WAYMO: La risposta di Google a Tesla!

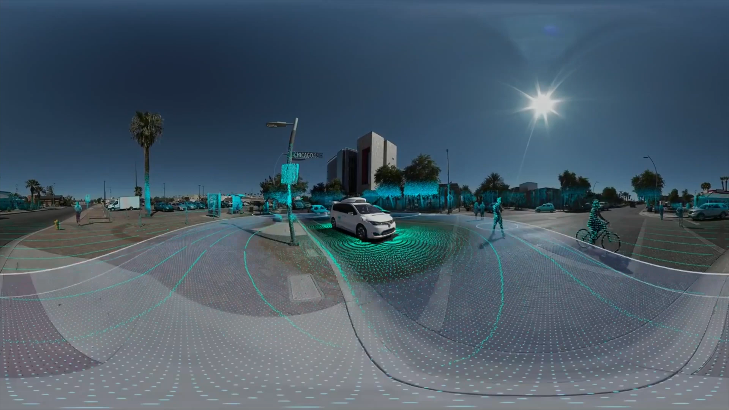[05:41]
per quanto riguarda la distanza che c'è tra il veicolo e l'oggetto colpito dal laser.
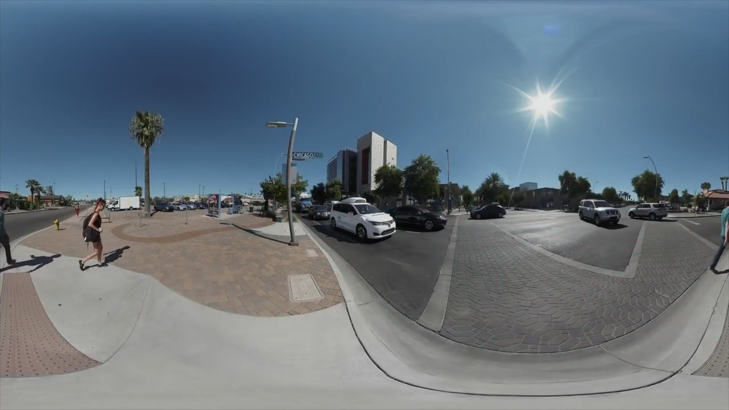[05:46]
Waymo, come molti altri, per essere sicuro di poter utilizzare questo sistema LiDAR a 360 gradi ha deciso di mettere il sensore principale proprio sopra il tetto del proprio veicolo.
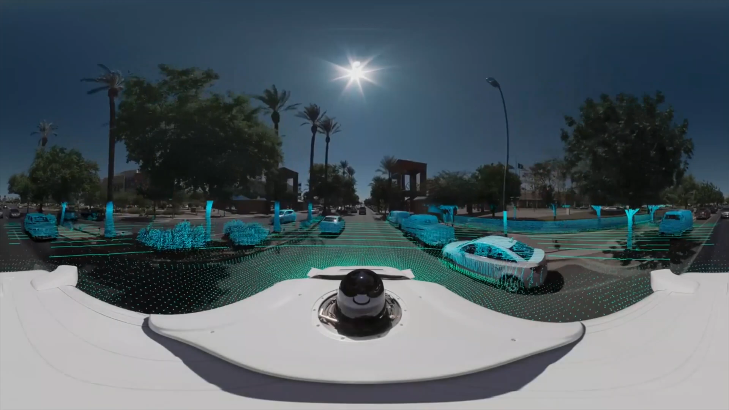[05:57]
Infatti è un po' quella protuberanza che si vede girare proprio sopra l'auto.